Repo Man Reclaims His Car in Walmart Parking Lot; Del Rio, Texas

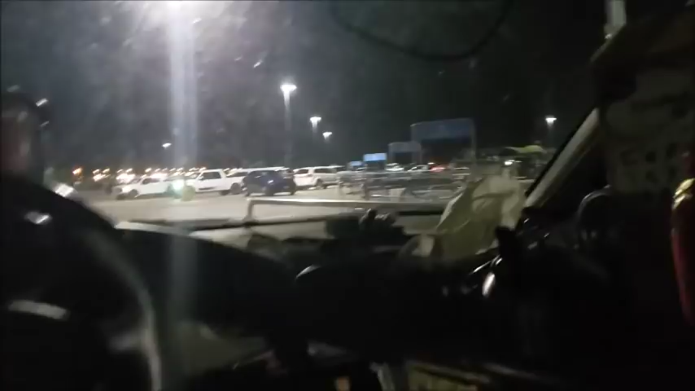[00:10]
I'm not confident I'll catch him because he's on the other side of the parking lot. The Repo Man has actually stopped.
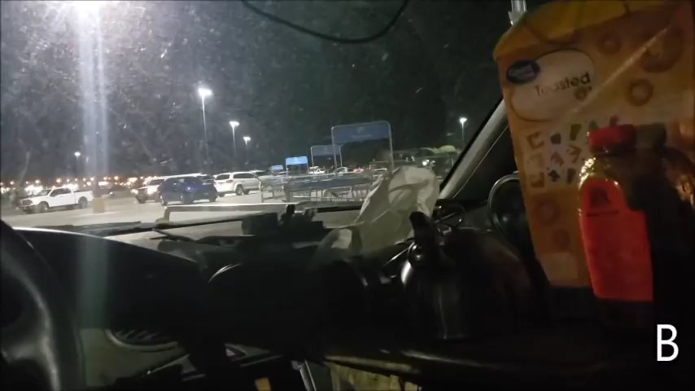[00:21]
He's no, slowed down. He was going up and down, up and down, up and down, every single aisle. Like he's looking. He's looking. And I've seen in California, west of Victorville, actually in Victorville, west of it, the west side, a Repo Man actually took a car right in the Walmart parking lot.